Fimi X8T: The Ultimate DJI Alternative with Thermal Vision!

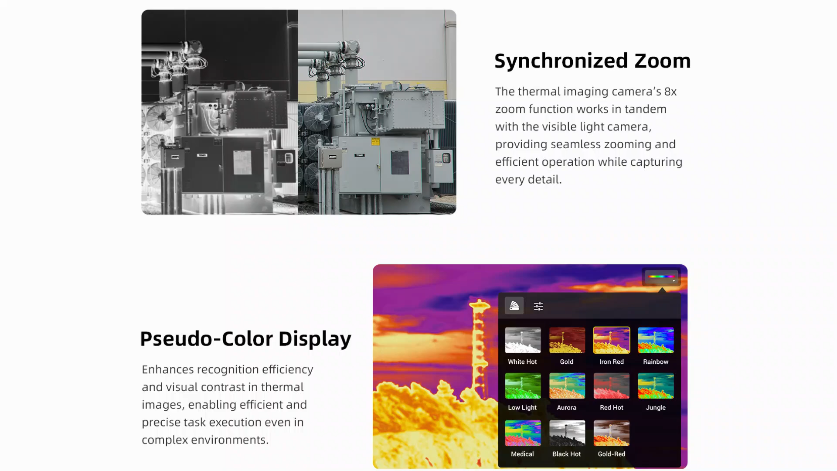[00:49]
This will allow for detailed close-ups and better zoom capabilities.
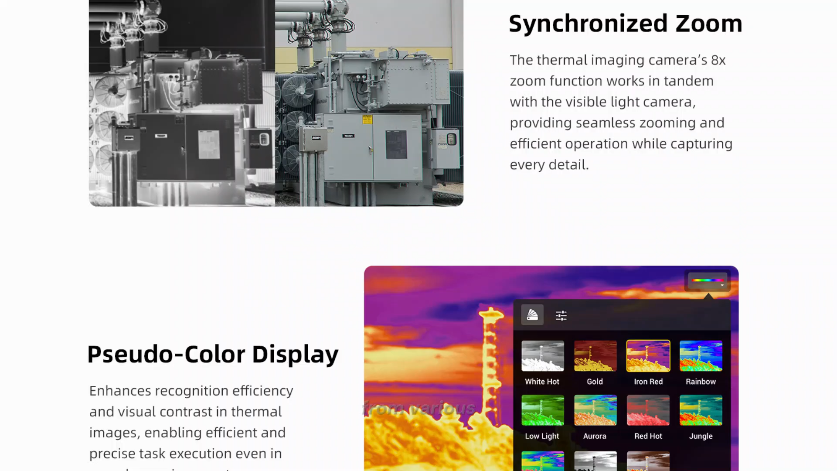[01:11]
This means you can get a comprehensive view of your surroundings in real time.